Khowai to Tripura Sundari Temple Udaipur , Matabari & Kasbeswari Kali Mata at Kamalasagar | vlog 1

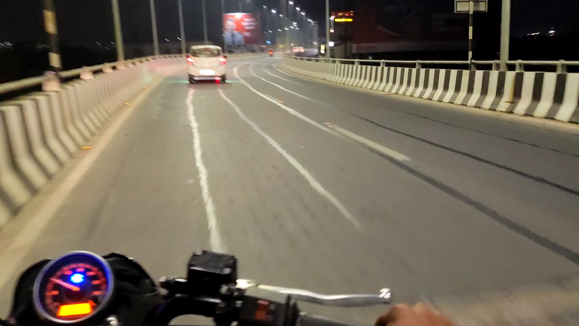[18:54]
हम लोग आ चुके हैं र्लाइवर पे और डशी अधर ऑलर कर पहुँर जाएंगे
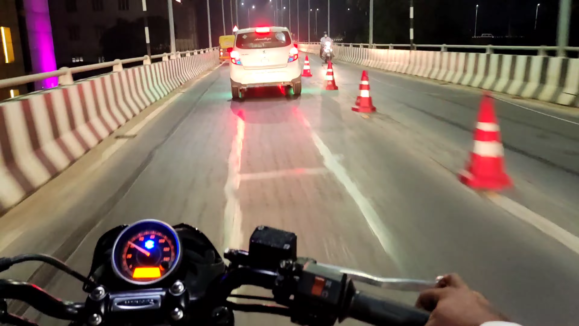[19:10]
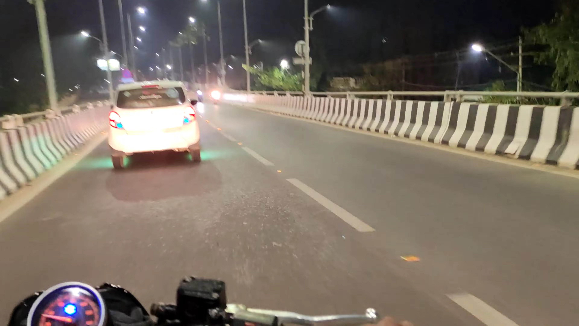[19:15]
अभी हाँ अगे हम लोग राधनागर के पहले
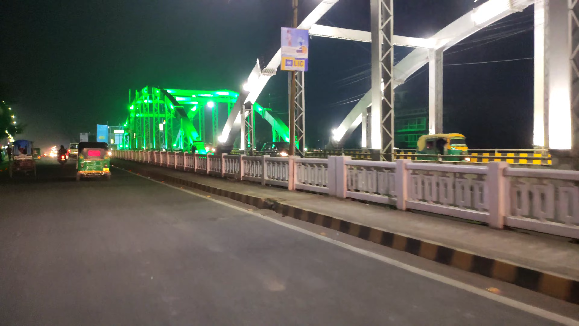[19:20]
जो बीज है अगरतला के उधर और हमने प्लेन के कि राधनागर जा के थोड़ा कुछ खाएंगे क्योंकि थोड़ा हलका सब हूख लगा है शाम हो